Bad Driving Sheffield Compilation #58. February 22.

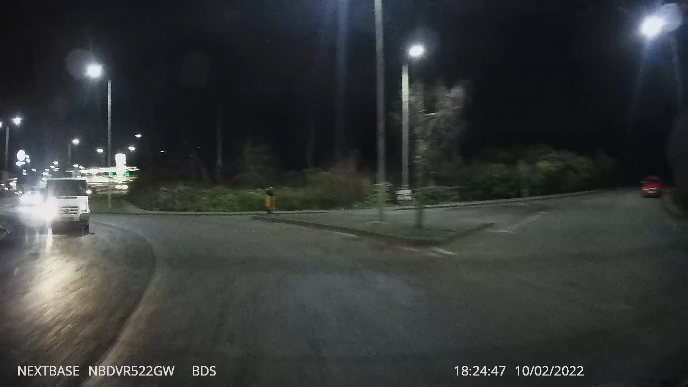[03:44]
Both lanes for some reason, and you have a headlight out.
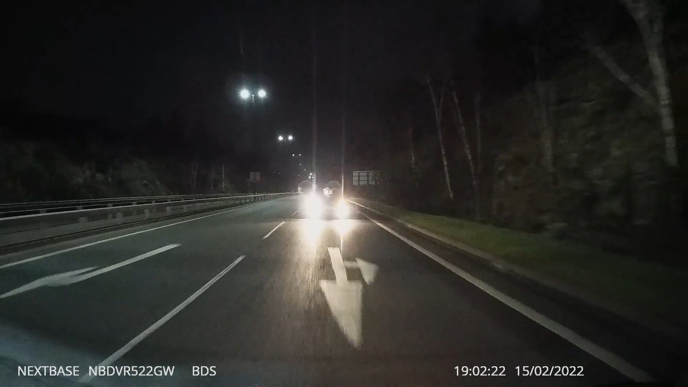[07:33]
Better be headed to Halfords for a new headline.